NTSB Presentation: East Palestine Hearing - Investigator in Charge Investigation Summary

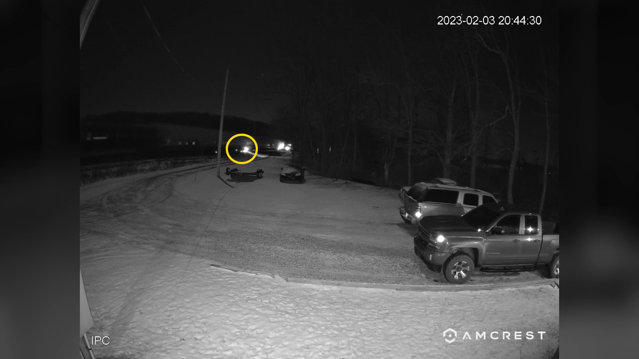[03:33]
In East Palestine, Ohio, train 32N was recorded at several locations near East Clark Street and North James Street.